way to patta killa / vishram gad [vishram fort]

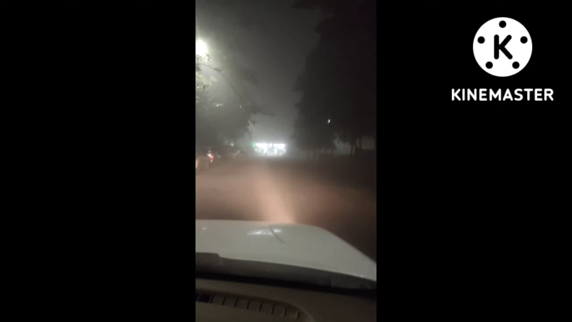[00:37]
मित्रांनो, सकाळची वेळ हे वाजले आता 6:30. मी चाललोय आता मित्रांना घ्यायला.
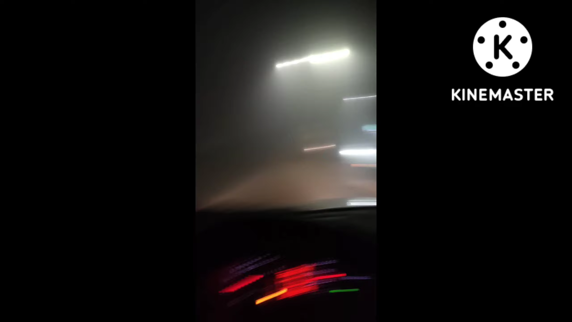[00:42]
आज त्या गाडीच्या फीचरचा उपयोग होईल, ते काय फोग लॅम्प नाही का, फोग मानतात ते जे आहे ना, ते चालू होईल ना का, चालू आहे काय नाही. अच्छा, ते दो पण इतकं पडून जात आहे ना याच्यावरती भयान.